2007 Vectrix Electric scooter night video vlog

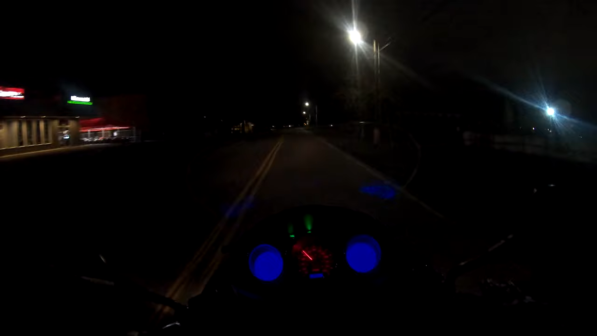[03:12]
I'm going on a short ride on the freeway I'm going on a short ride on a freeway Same thing I did with my Busa But this is definitely no Busa It's going to be much much clearer But we'll see As far as the sound quality goes I mean I'm full throttle right now